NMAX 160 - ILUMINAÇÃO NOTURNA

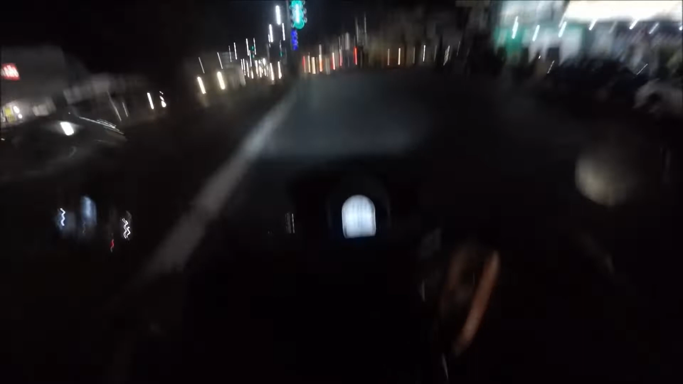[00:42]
a N Max então galera tamo aqui já período da noite eu queria tá falando nesse vídeo sobre a iluminação
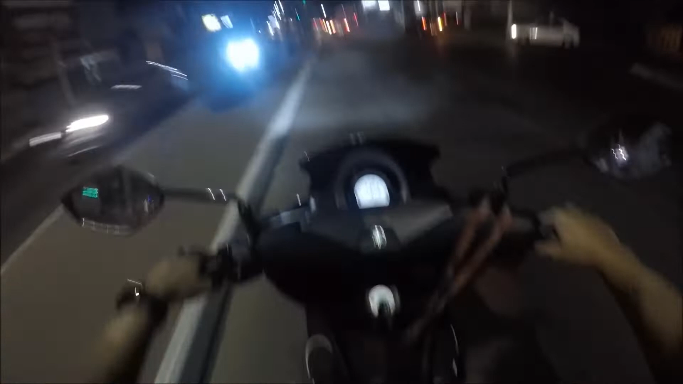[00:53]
da N Max no período noturno aí aqui tá uma via um pouco iluminada ali um pouco mais na frente
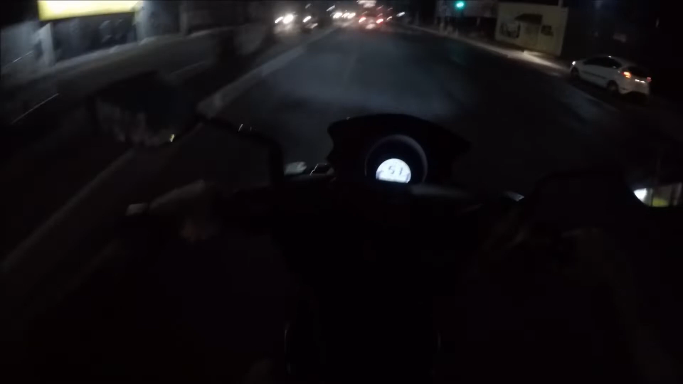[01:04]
a gente vai pegar um a um lugar mais escuro e aí já vai dar para perceber né a lanterna é de LED né então já é uma lanterna que ilumina legal né por ser LED e pelo que eu percebi aqui ela assim para a qualidade sabe que ela a proposta dela ela sabe mais do que satisfaz né mas o que satisfaz tranquilamente ali na frente tem um um vazio melhor para a gente testar
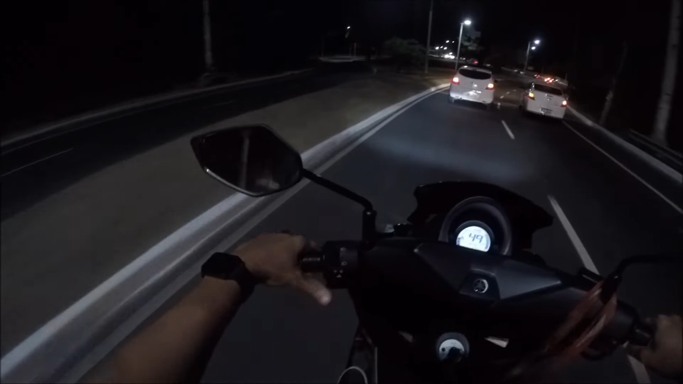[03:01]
não mas aí eu vou ter que fazer uma bota das outras mas por aqui ó aqui tá um pouco mais escuro dá para gente perceber que ela ilumina bem assim e ilumina legal para dentro da cidade assim é o suficiente sabe não vou dizer que para a estrada a top da país claro que tá né tranquilo mas a proposta dela é dentro da cidade e o farolzinho dela tranquilo